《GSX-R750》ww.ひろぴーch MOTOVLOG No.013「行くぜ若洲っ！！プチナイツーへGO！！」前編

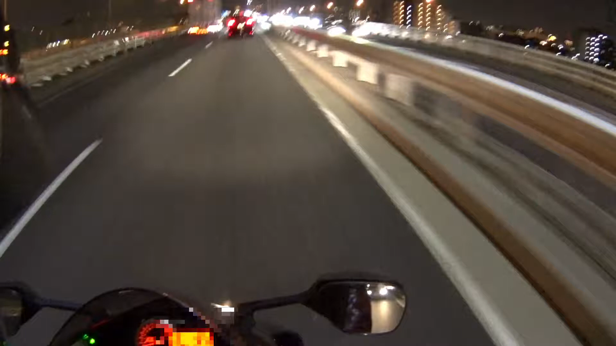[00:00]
みなさんこんばんは、ヒロピーです。今日は2017年3月30日、木曜日。時刻は午後8時59分です。今、首都高5号線、ギュップロ線走ってます。今日はですね、どこに行くかっていうと、ちょっと久々に内通しようかなと思って、
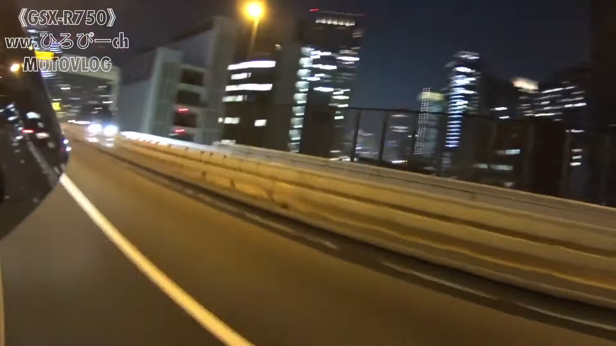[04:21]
東京都会だなー。やっぱあのー、こういうところ走って、思うんですけど、やっぱり自分田舎もんだなー。やっぱね、こういうところ走ると、都会ってすげーなーって思っちゃうんですよね。これから羽田方面、あ、羽田方面?羽田方面か。まあ、湾岸線の方ですよね。抜けていくわけですけども、あ、そうそう。
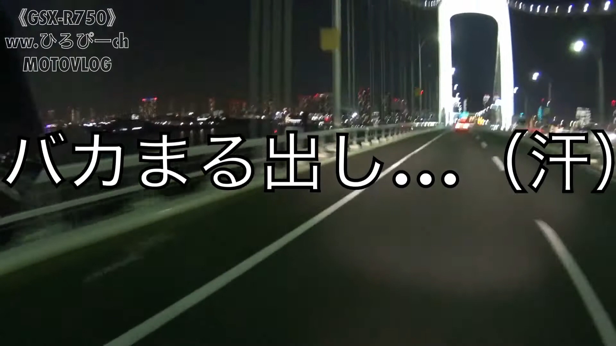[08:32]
すげー。で、観覧車が見えるけど、あ、観覧車。フジテレビですね。あー、いいなー。夜のお台場、綺麗だなー。と言ってる間に、もう、着いてしまってるんで、降りますね。ねー。